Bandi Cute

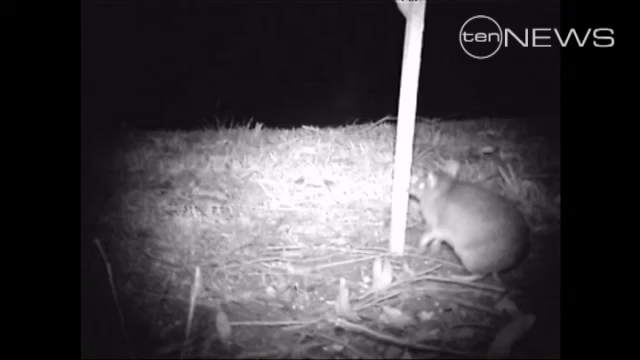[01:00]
to capture bandicoots and their predators in the wild.
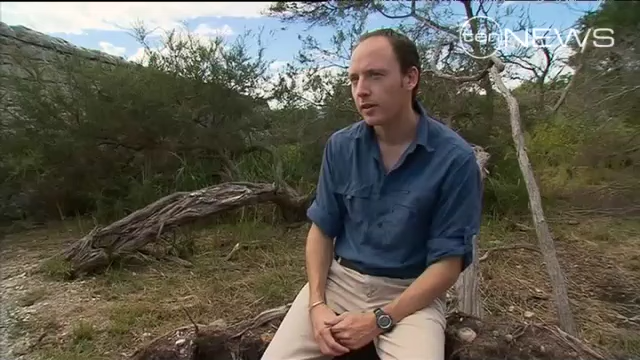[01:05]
The cameras are motion-activated infrared cameras.
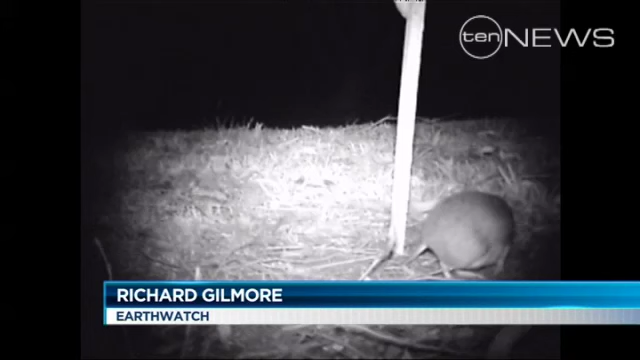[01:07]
And a bandicoot or other predator walks into shot, they're activated and they take one minute of footage.